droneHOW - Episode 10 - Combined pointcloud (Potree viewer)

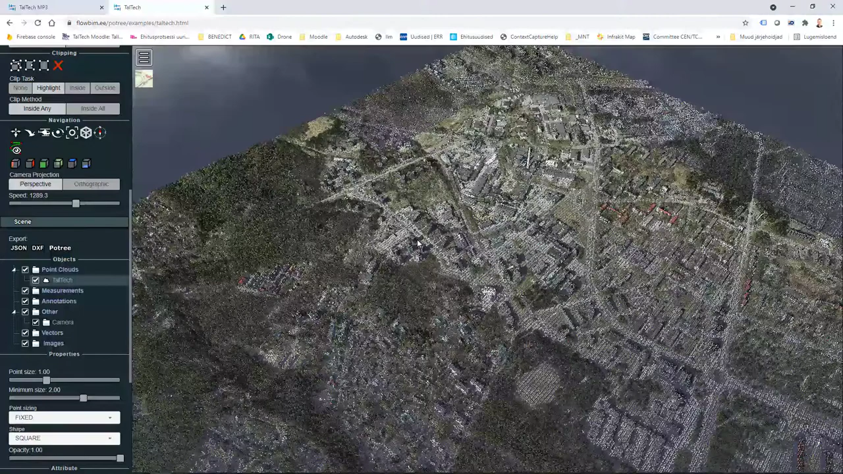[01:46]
So how to combine those point clouds together because our study building which I refer in this view is actually just about in this location.
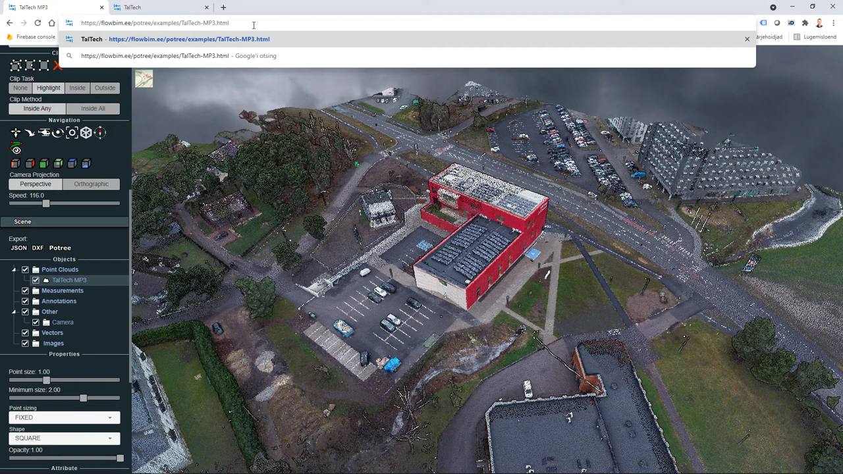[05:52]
I hit enter. And now to be able to view it in a correct location I just double click one of my files. As you see those are renamed.
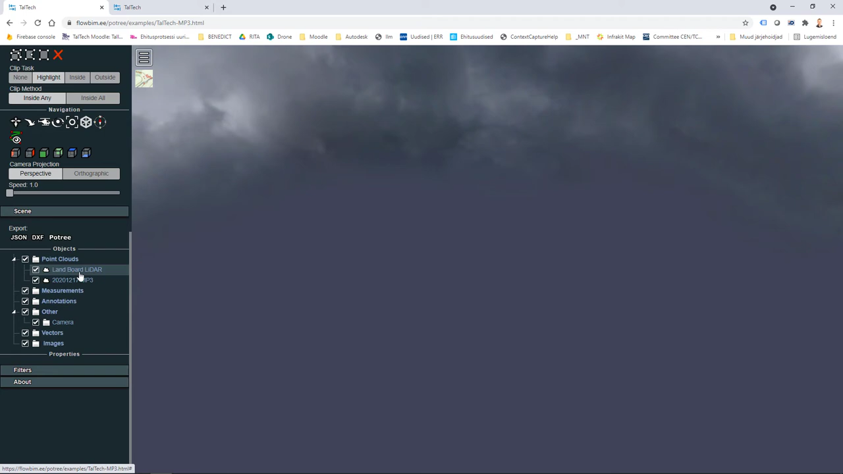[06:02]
So that anybody can understand which one is which. So I double click. And then I can see my LiDAR data which is once again three by four kilometers area.
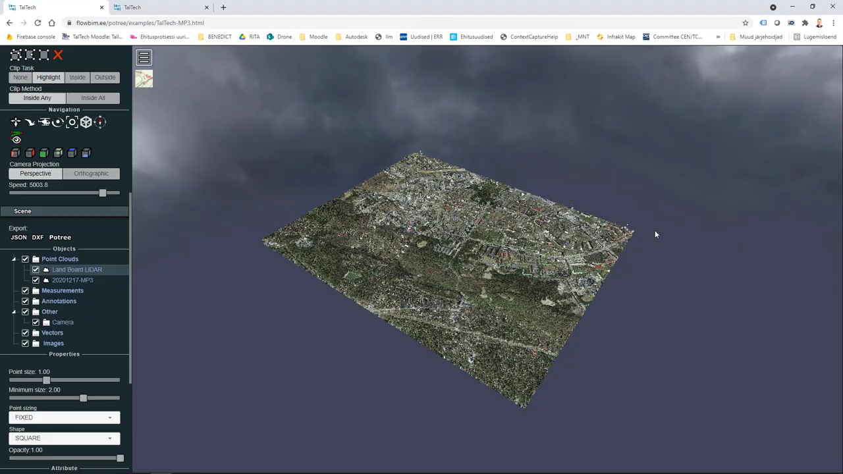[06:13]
And if I zoom in to the location in where my study building is, my drone survey has been carried out here.
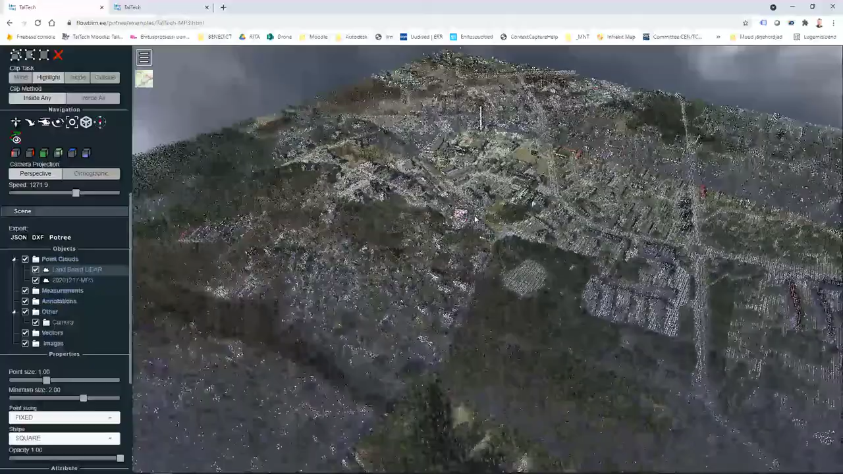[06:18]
I can directly see it in here.
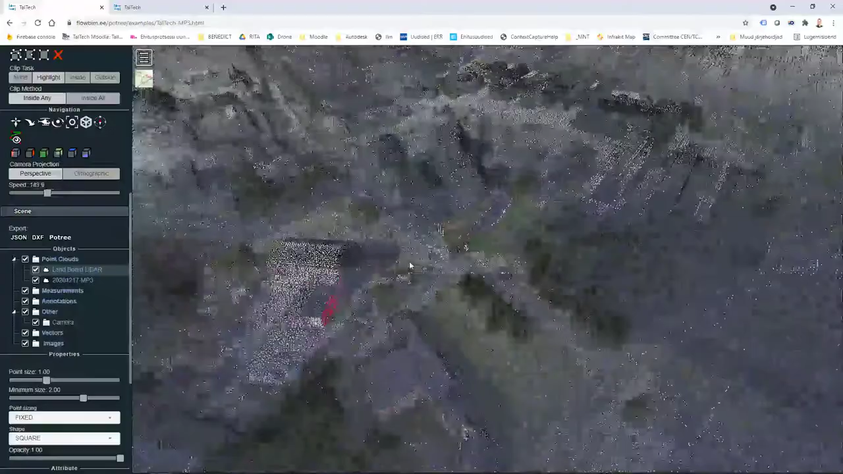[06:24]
And because my land board LiDAR data is
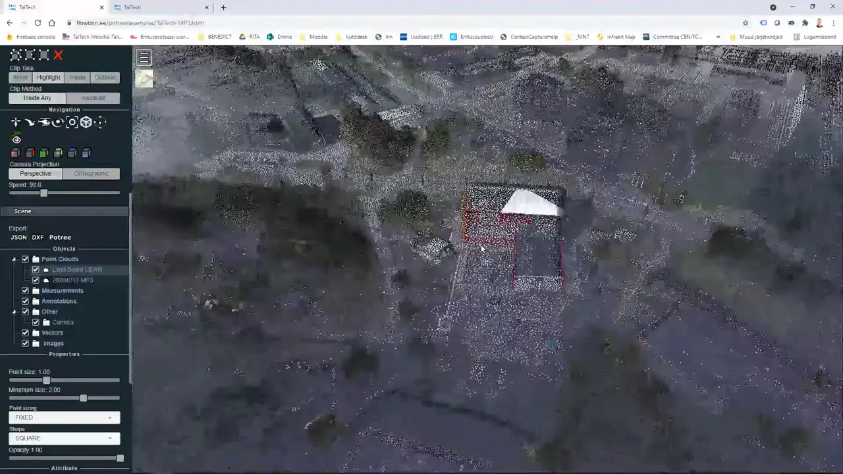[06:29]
about 25 centimeter point distance. And my drone survey is much more tense.
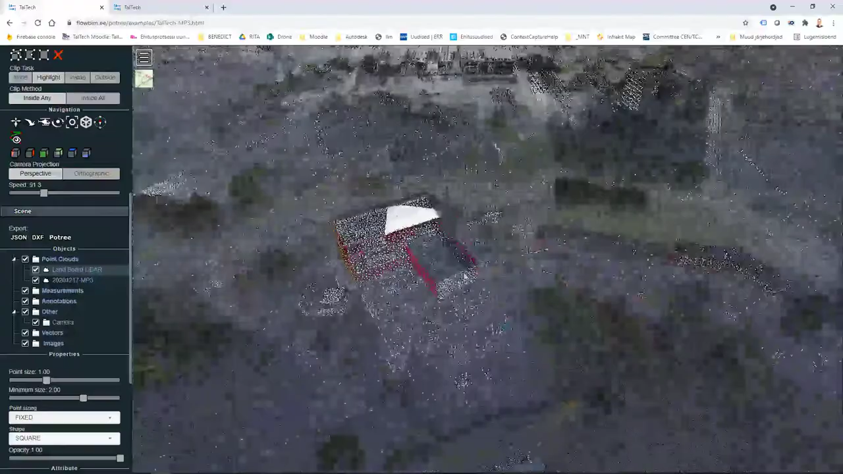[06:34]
It is really easy to see that my
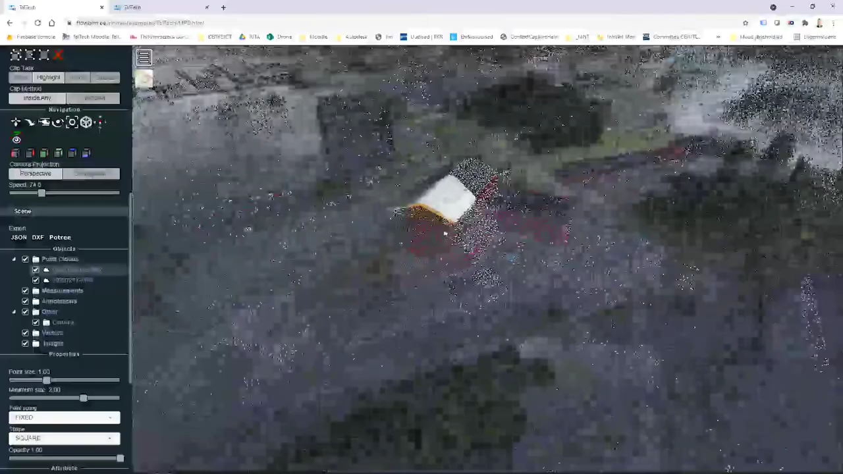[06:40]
drone survey data is kind of coming up.
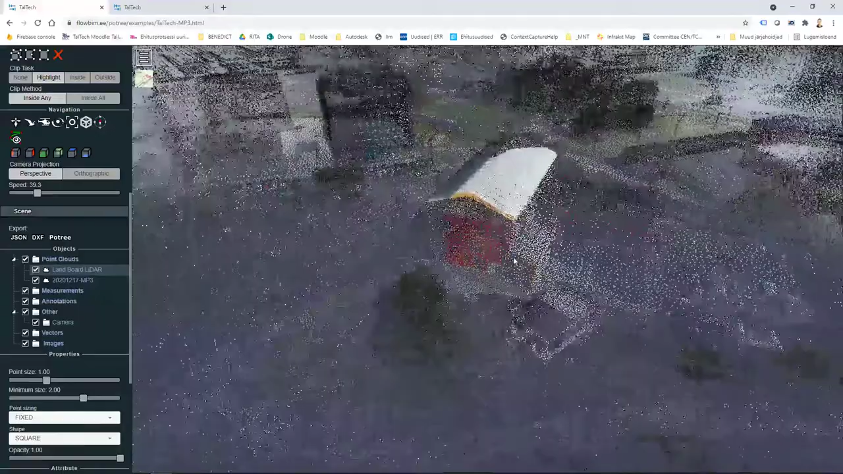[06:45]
And I can see it through my land board data. Yes.
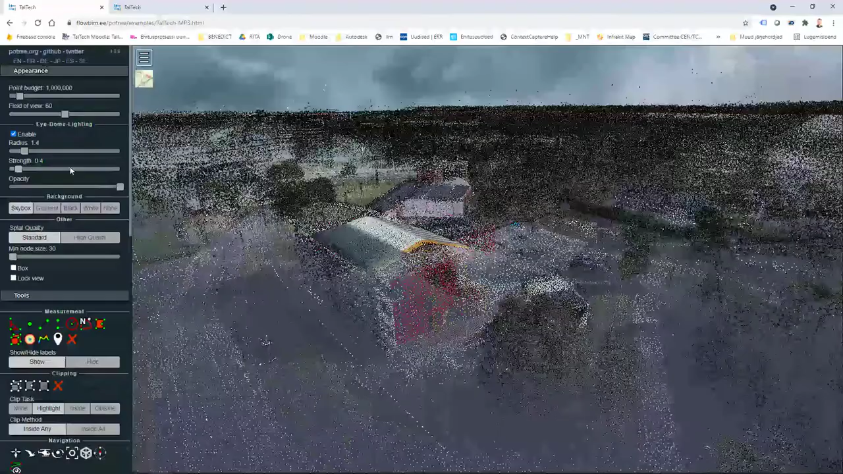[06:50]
So if I increase my point budget I can get very nice visual kind of view.
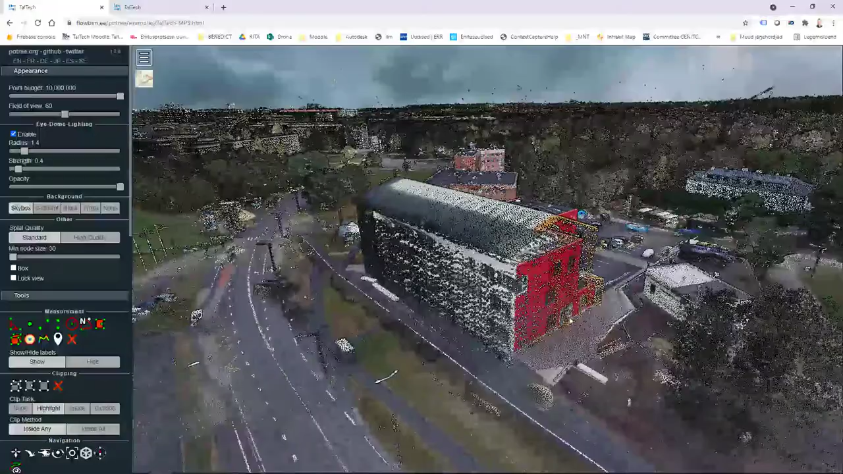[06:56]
And in such a way I can also compare different time frames.
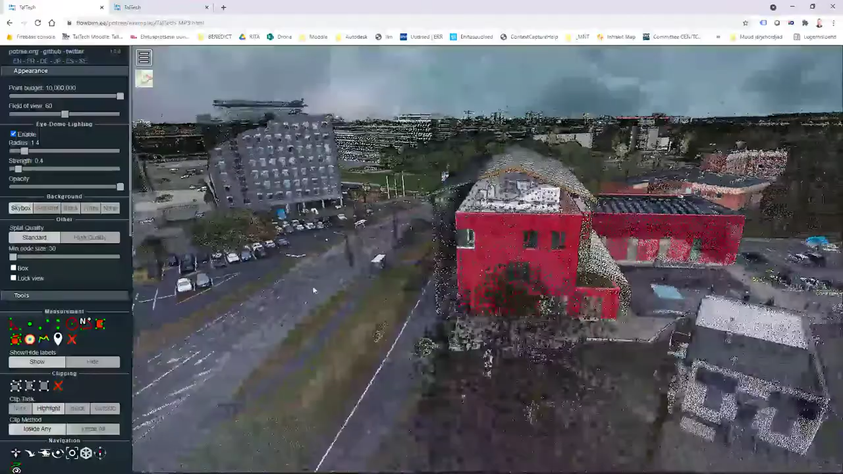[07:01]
What has changed. And also I can use different measurement tools. Area, volume.
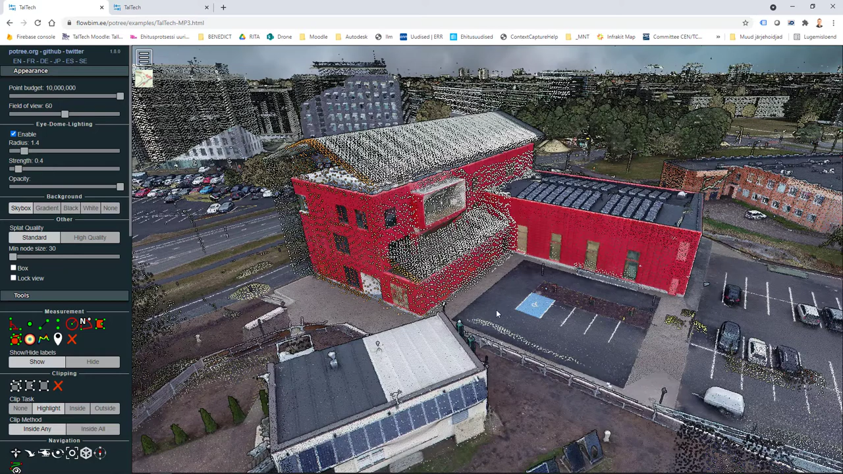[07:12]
And once again anybody can do it as long as this link is available.
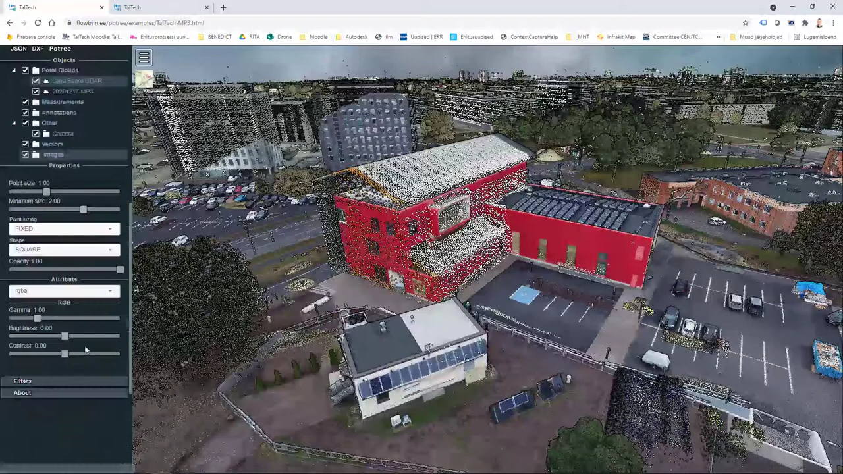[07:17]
And of course I can just close one of my point cloud.
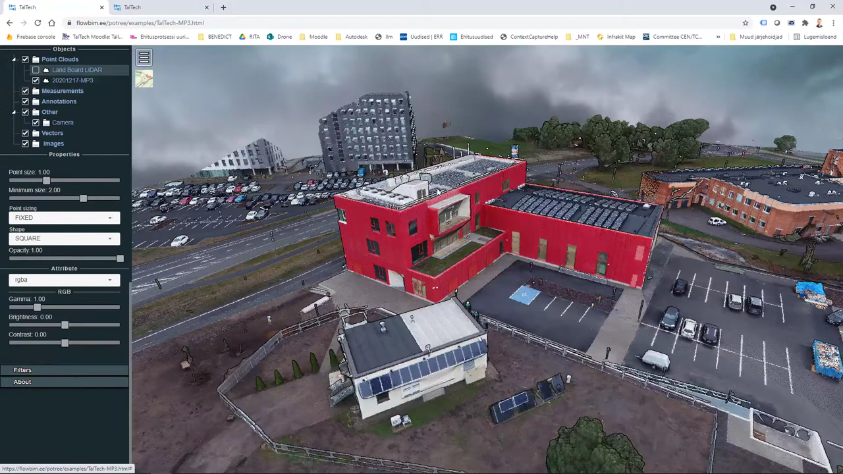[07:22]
And then I can see just one or the other.
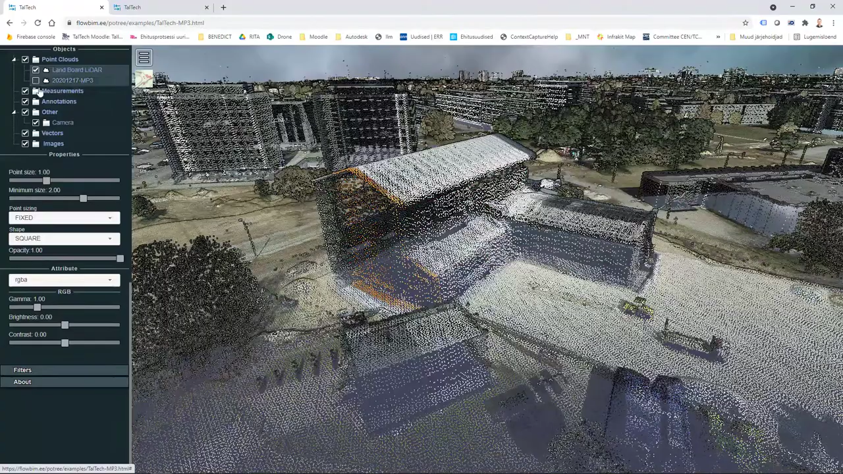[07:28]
And again I have plenty of flexibilities in here.